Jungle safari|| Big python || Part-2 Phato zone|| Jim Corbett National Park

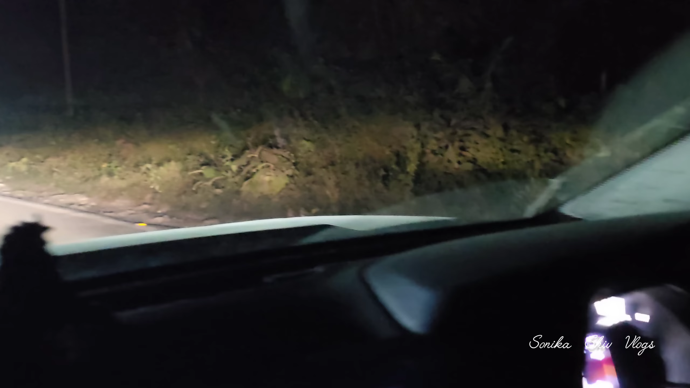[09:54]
नहीं नहीं जाने दो उसको बेचारे को, जान जान देते और शांत नहीं करते। अब ये रोड क्रॉस कर लिया इसने, तो अब हम वापस ट्रैफिक मूव कर सकते हैं।
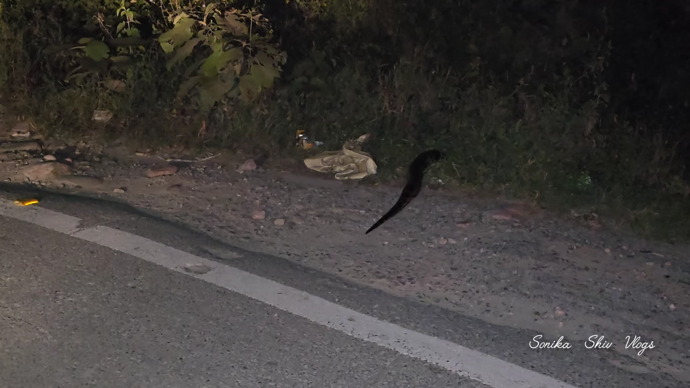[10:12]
तो ये है हमारी आज पाइथन की साइटिंग, गजब साइटिंग।
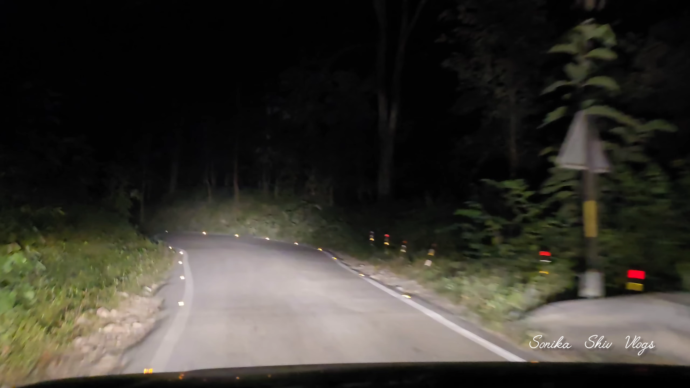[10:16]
थैंक यू। हमने सारी अभी गाड़ियां रुकवा के, लोग काफी सारे थे तो इन्होंने भी यहीं पे उतर के वीडियो बना दिया, क्योंकि यहाँ पे सेफ था उतरना अपनी साइड से।
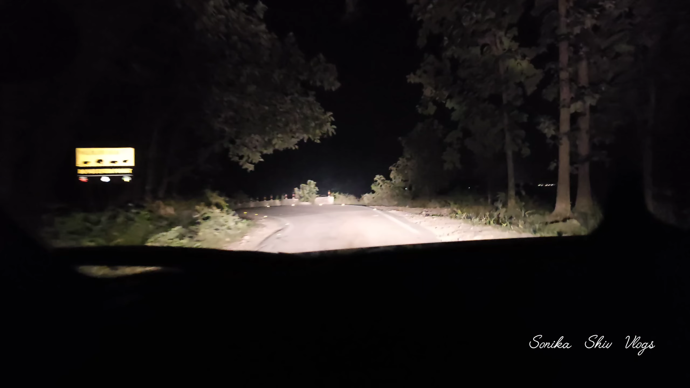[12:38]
देख लिया, इससे अच्छी बात और क्या हो सकती है कि इतनी बढ़िया साइटिंग हो जा रही है ऐसे रोड में। तो